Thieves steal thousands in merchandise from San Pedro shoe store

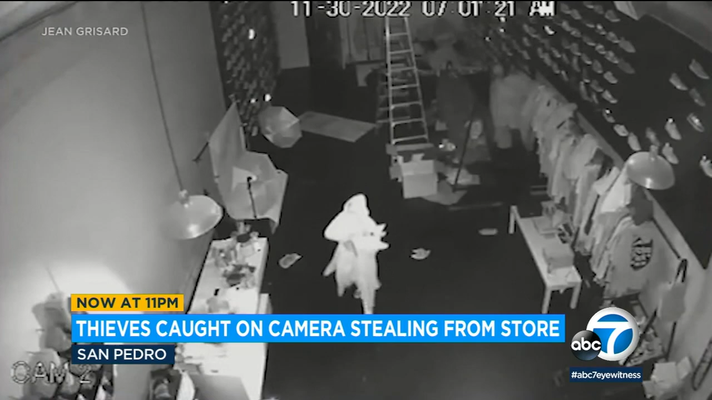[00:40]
Security cameras capturing the moments thieves broke into Street Soul, a high-end sneaker and streetwear store in San Pedro around 6 30 this morning. From like off-white Virgil's to like high-end Jordans and everything was emptied out like all gone. It hurt a lot, you know, it's it's it's devastating to me, you know, we have three kids.
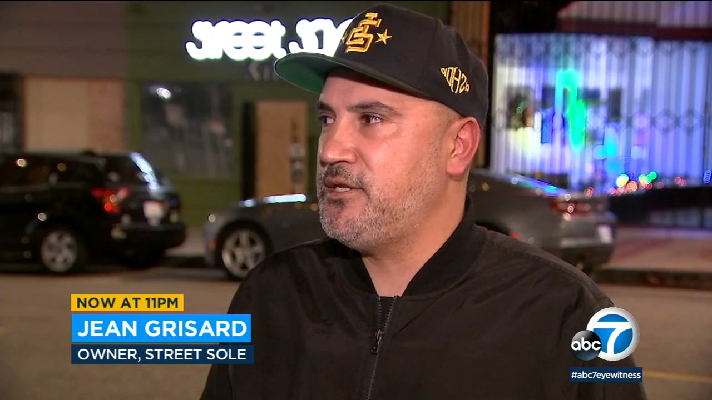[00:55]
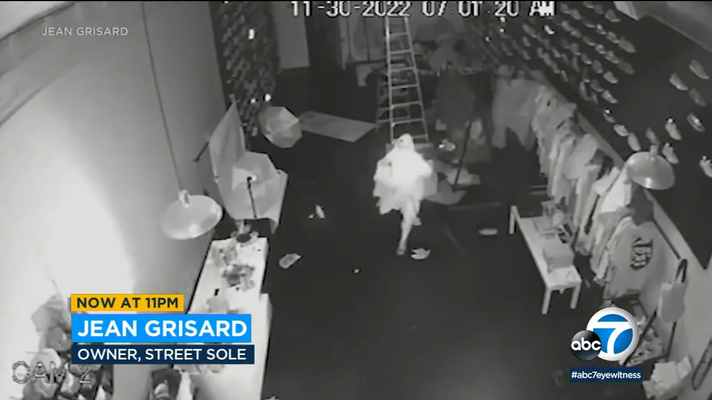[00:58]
In the footage you see a group of men making their way around the store,
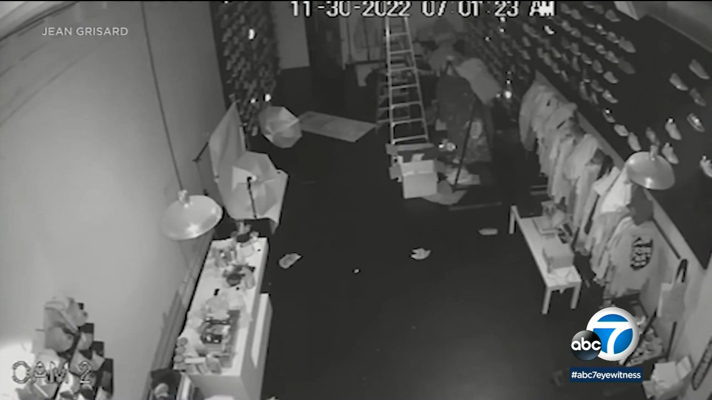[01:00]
going in and out for more than 20 minutes, taking more than $100,000 worth of merchandise before eventually taking off in a white BMW.